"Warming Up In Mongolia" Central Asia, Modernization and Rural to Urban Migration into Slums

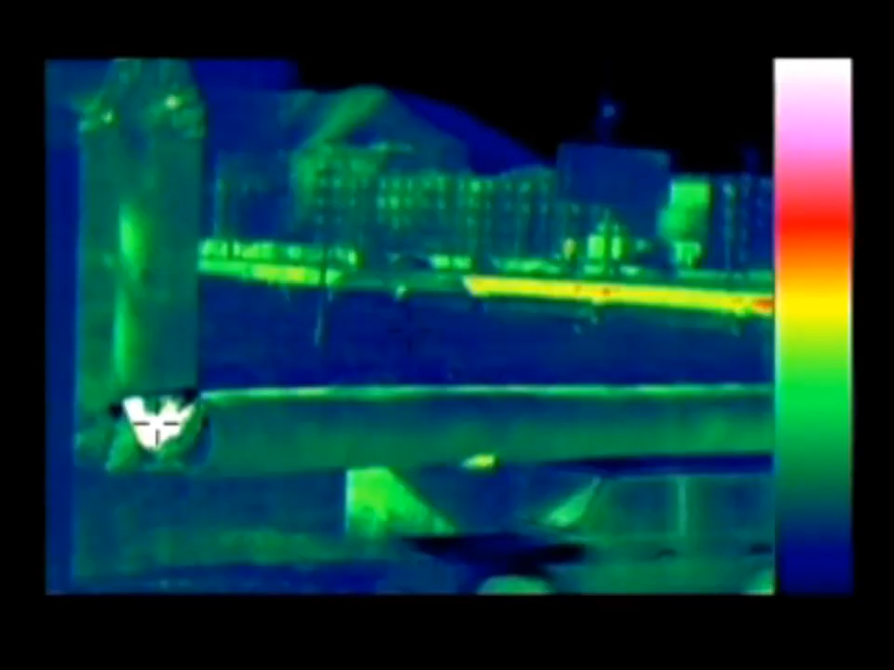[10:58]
Using an infrared camera, it is possible to see this phenomenon.
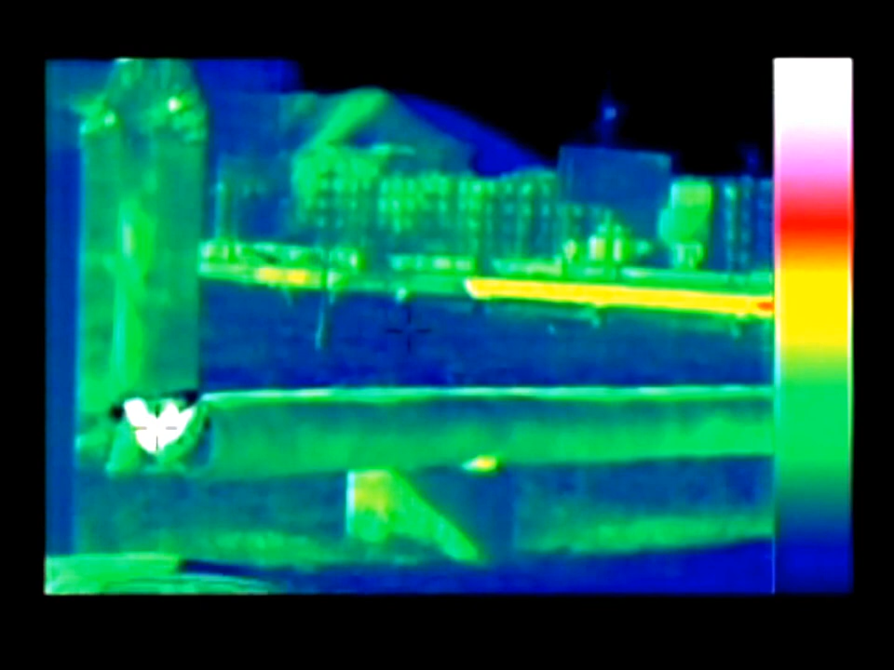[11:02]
The colours range from black or blue, which is cold, to red and white, which is hot.
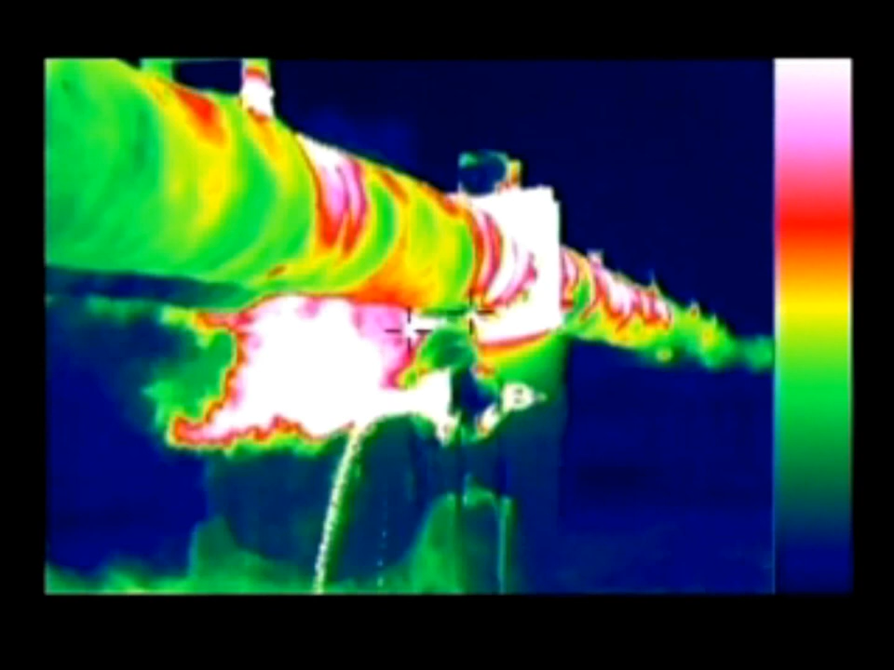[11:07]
When you see red or white, it is all energy being lost.